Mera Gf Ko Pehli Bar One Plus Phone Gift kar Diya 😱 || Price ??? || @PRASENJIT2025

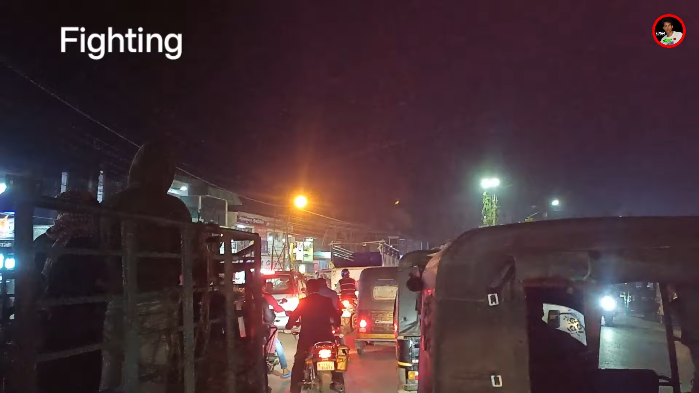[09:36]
जब ये ट्रैफिक जाम हो गया, पूरा ट्रैफिक जाम है।